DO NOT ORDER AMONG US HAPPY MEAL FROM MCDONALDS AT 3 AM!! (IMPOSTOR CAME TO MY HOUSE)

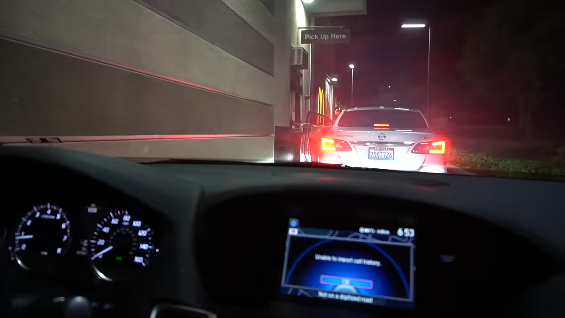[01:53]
Okay, I'm about to pick up my kids meal right now.
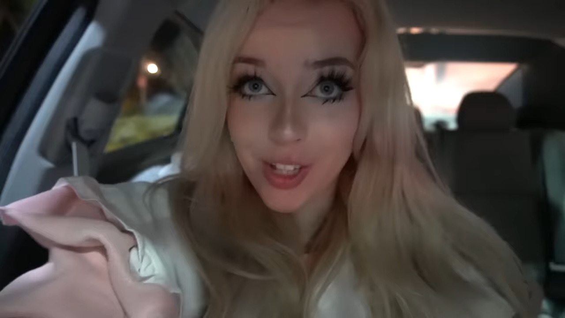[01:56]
I'm really wondering if it's going to be like a really good Among Us kids meal. I'm so excited.
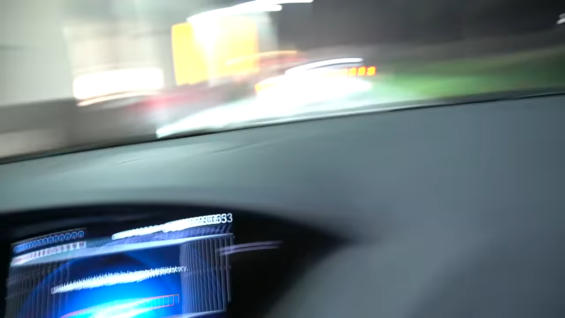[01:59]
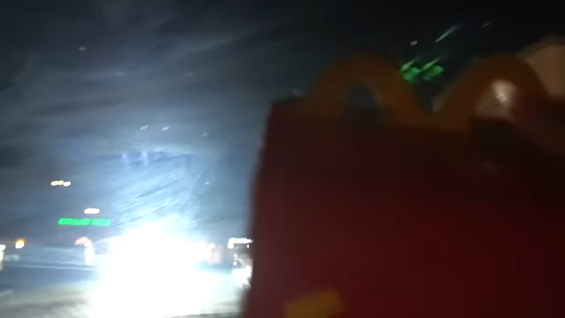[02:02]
All right, I got the happy meal.